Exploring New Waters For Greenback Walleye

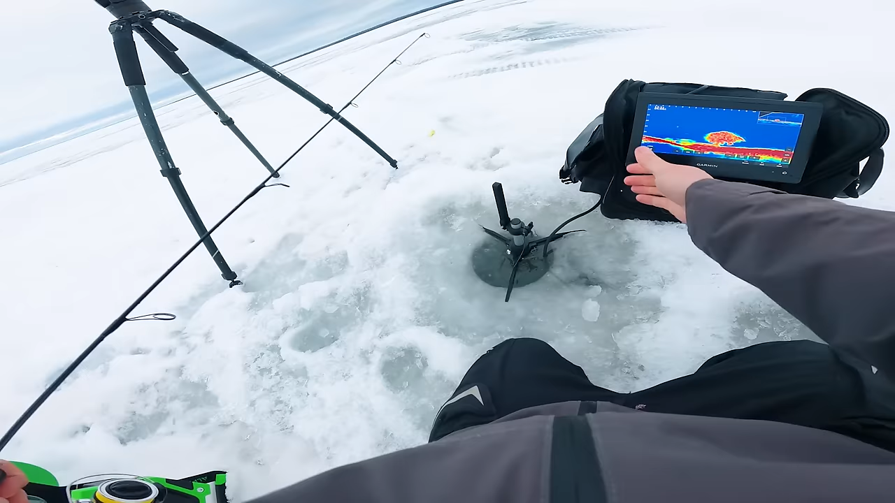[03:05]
Maybe it's just a big old burb.
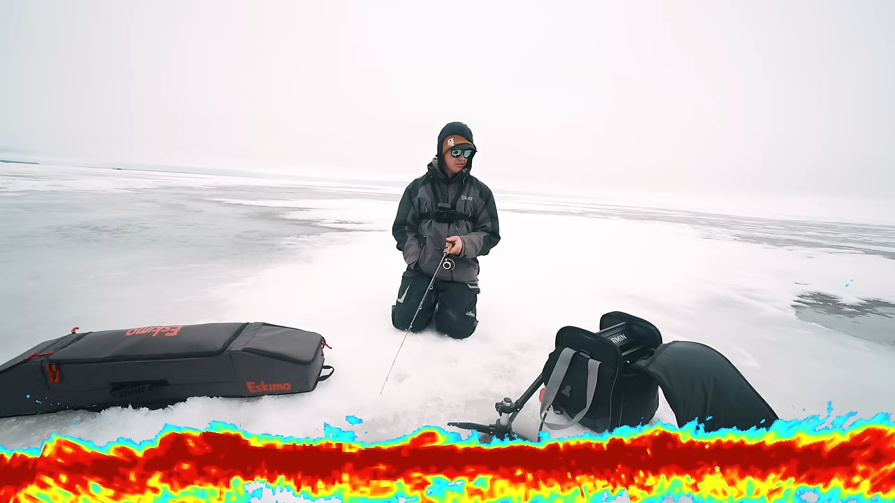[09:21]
Oh, hello. Hello. Yeah, baby. Yeah, baby. Keep coming. Oh, my gosh. Oh, no, Nate. No. Come on. I need some redemption. This looks good so far. I like what he's doing. There we go, man. A little better. I don't think it's too big, but I will gladly take it.
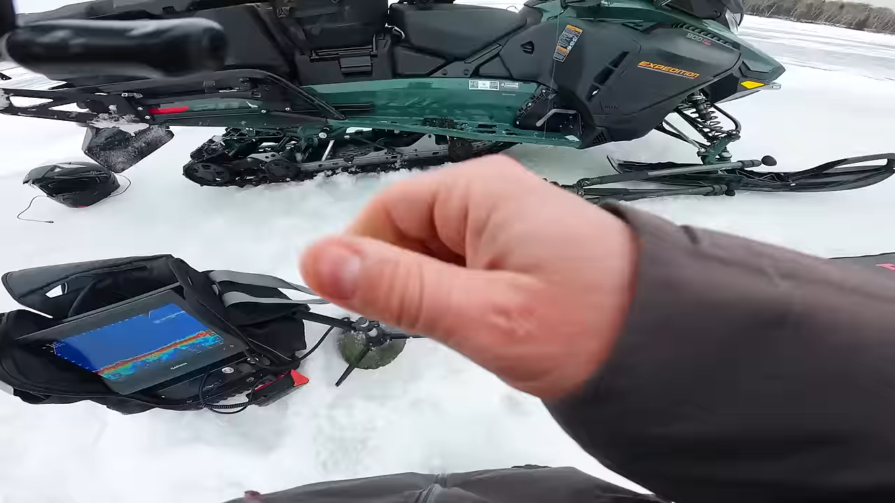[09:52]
We're in 25, 26 feet of water here. Going back.
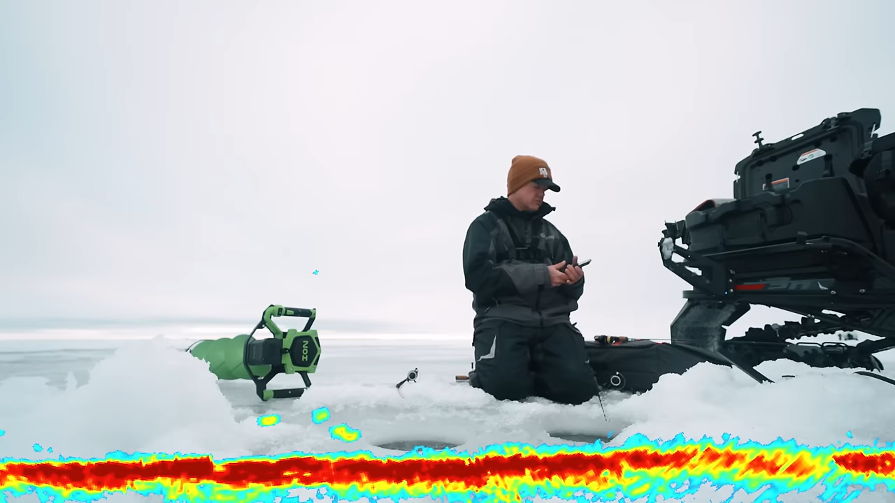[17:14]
Rattle bait. On the opposite side. Oh, it's coming up on my minnow. Got him. Look at that. On the stinger.
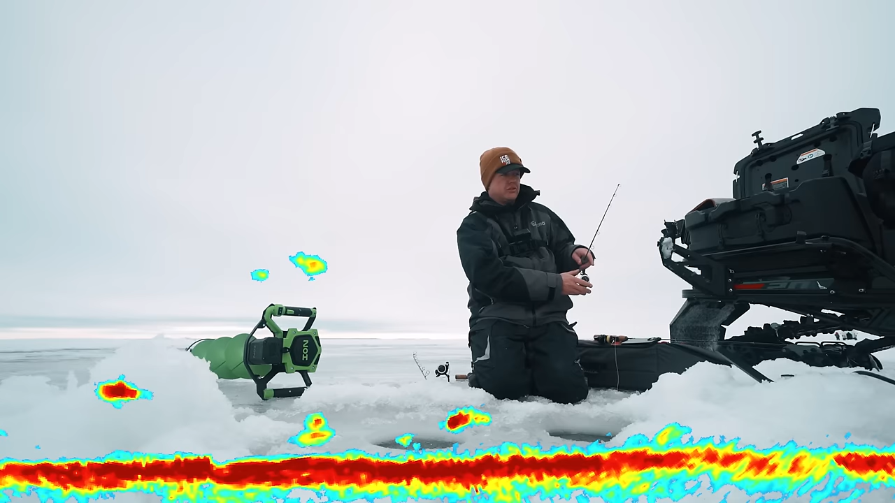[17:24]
There's a lot of fish here right now. Oh my gosh. It is nuts. Just eat it. There we go. Tangled my other line. But that is okay.